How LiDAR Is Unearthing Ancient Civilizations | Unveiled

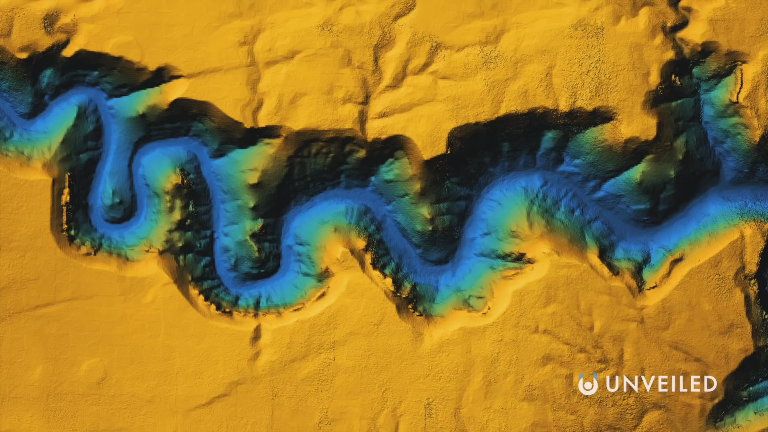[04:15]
What LiDAR can do is produce high-resolution images accurate to within around 20 centimeters,
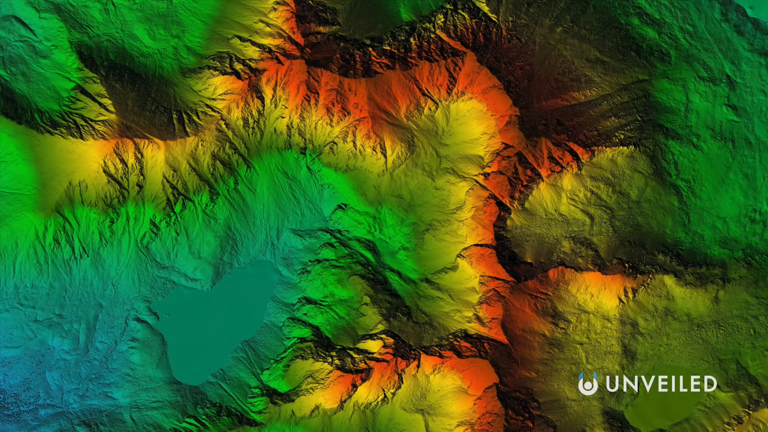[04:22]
but what it still can't do is determine exactly what it is that it's mapping.